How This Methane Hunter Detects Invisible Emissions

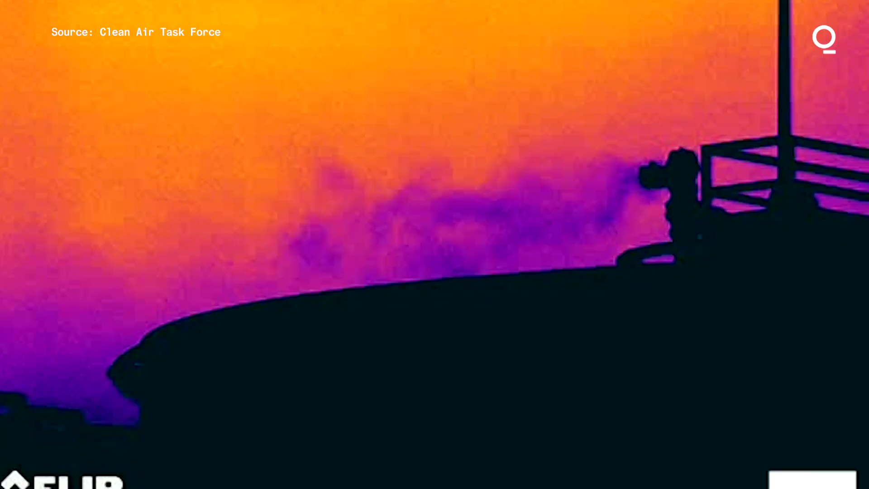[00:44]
I have a thermal imaging camera that has been designed to specifically
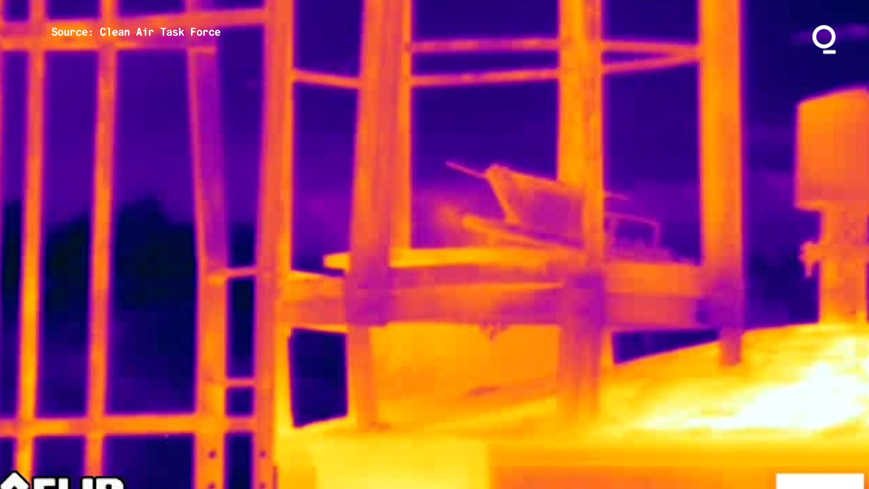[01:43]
Romania's oil and gas infrastructure is quite old.
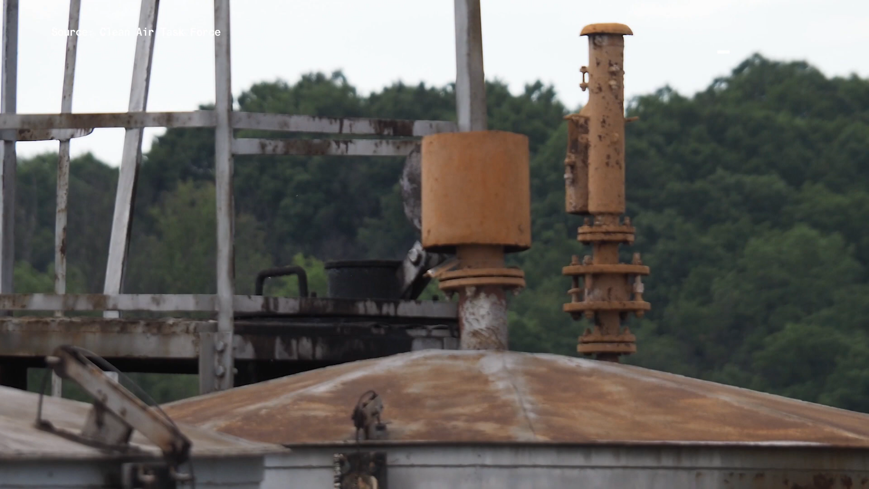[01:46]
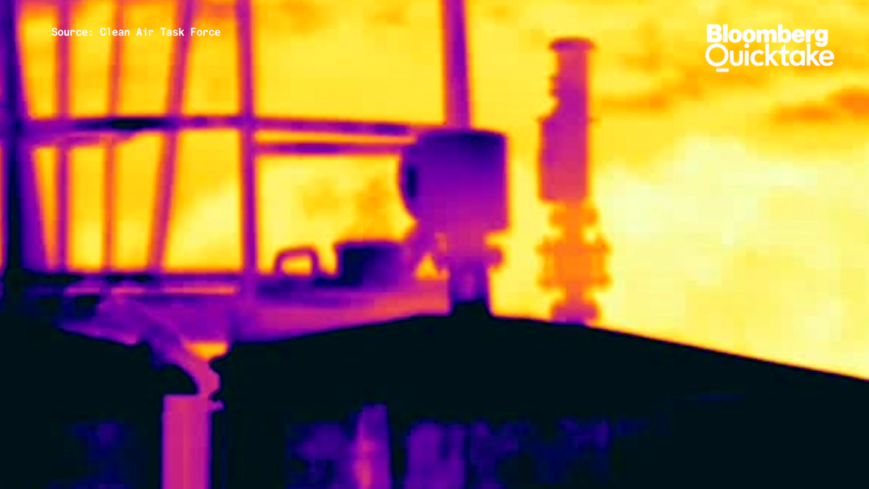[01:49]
Even if you just look at some of the digital photos that I've taken,
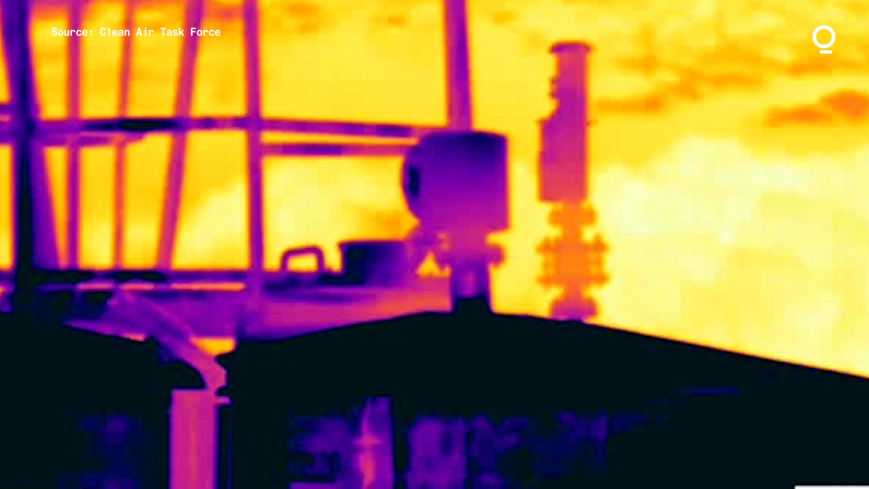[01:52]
you see large rusted holes in the sides of storage tanks.
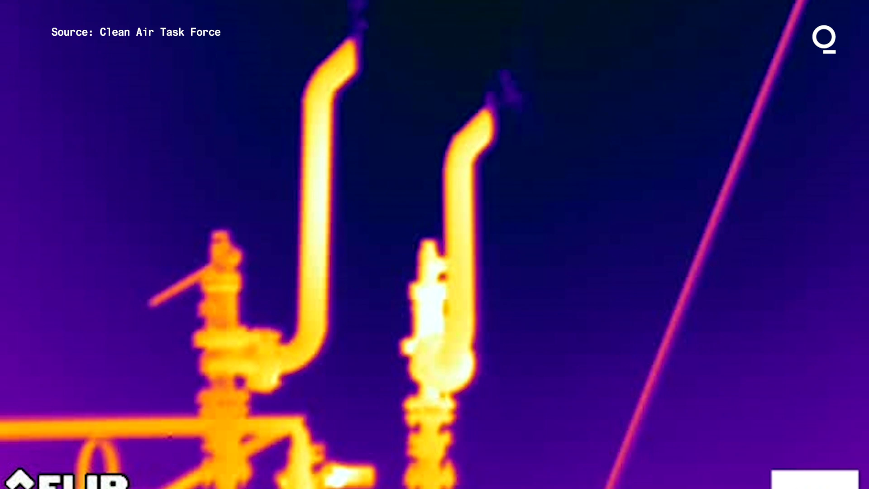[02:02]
And some of the optical gas imaging photos I've taken,
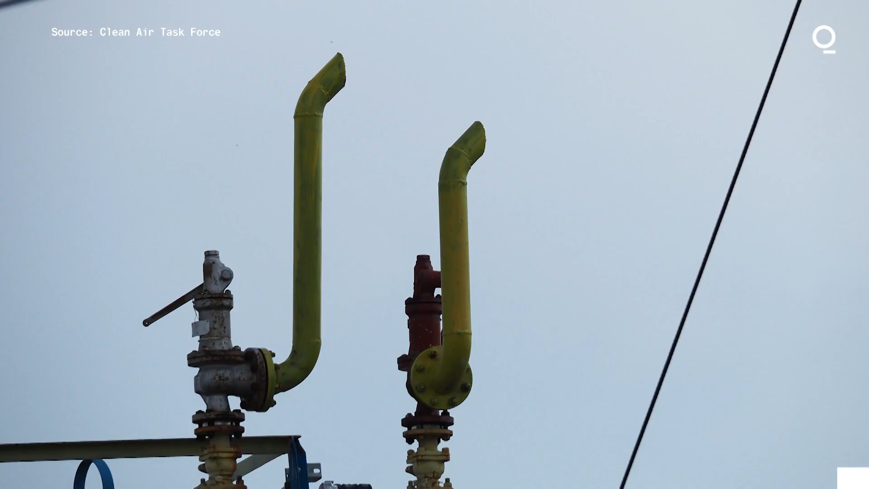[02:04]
you can see emissions from storage tanks,
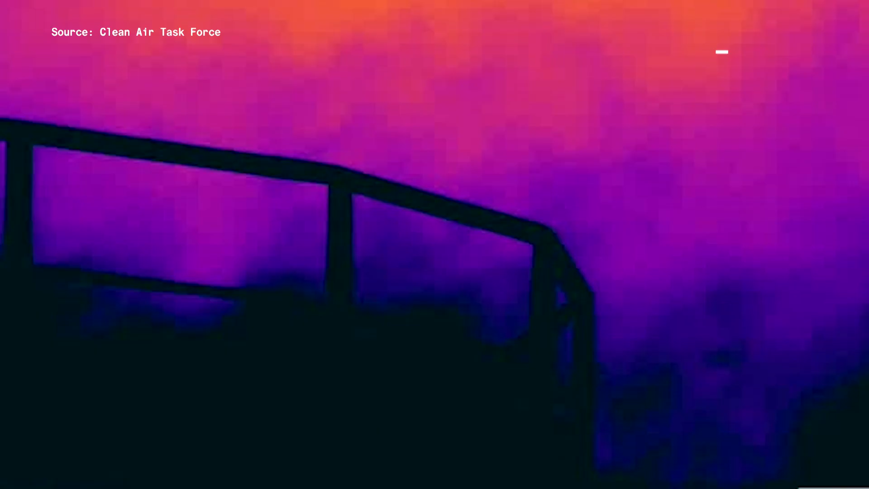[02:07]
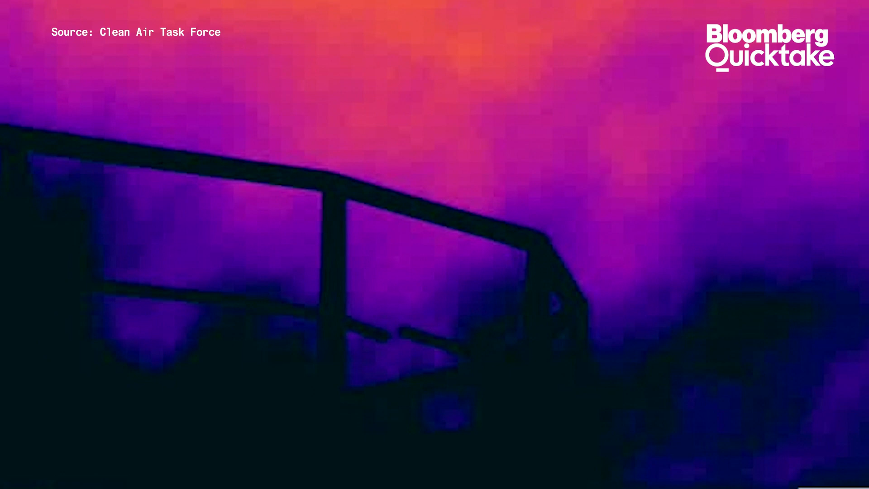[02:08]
as well as venting from relief pipes.
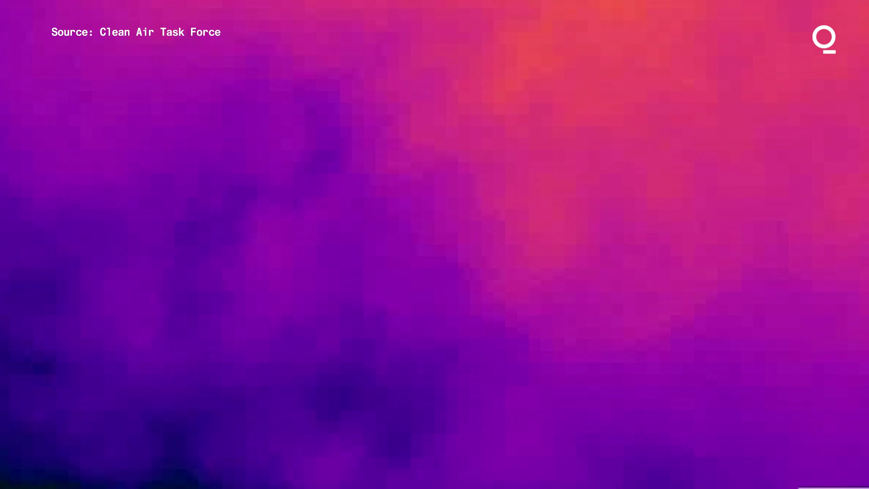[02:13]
With the Clean Air Task Force, what we want to do is document and observe these emissions and raise the awareness of methane pollutant in the atmosphere.